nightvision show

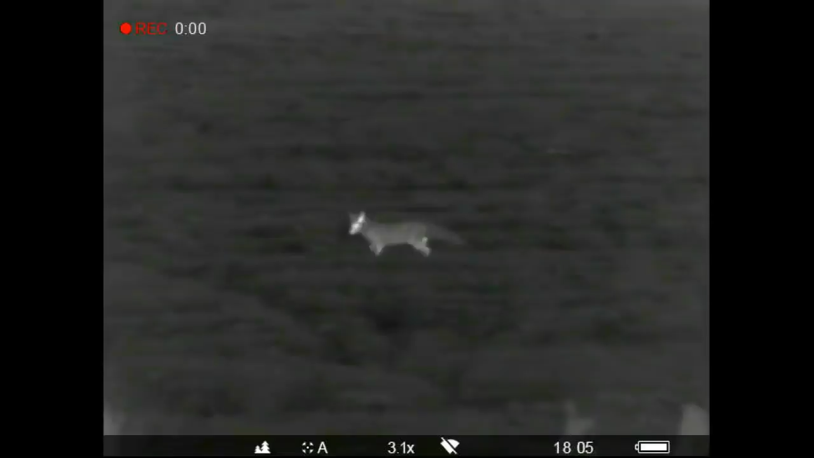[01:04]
They're really good little bits of kit. They give you the first sign of a fox about and you pick that up straight away.
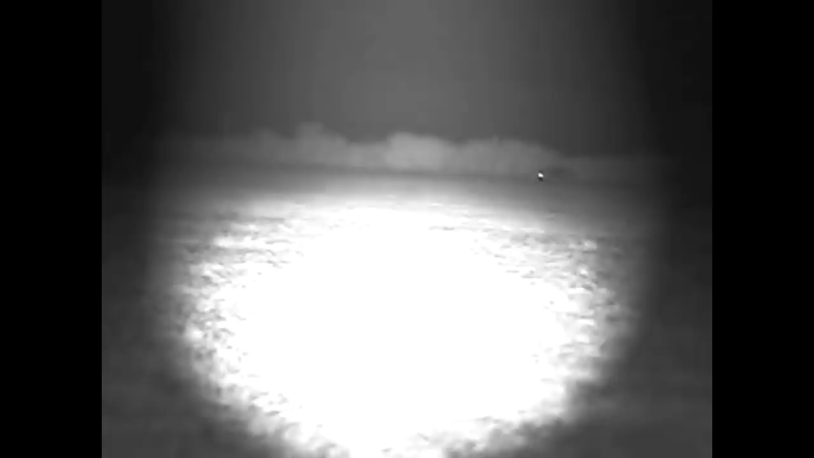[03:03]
After waiting for several hours I was just about to pack up and go home when this little cheeky chappy came wandering along the hedgerow.